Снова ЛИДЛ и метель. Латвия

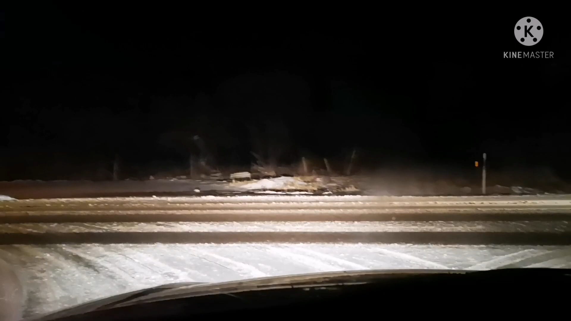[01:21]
Машин столько не могу выехать. Естественно, никто ничего не чистил. Две такие колеи. Двадцать первого двенадцатого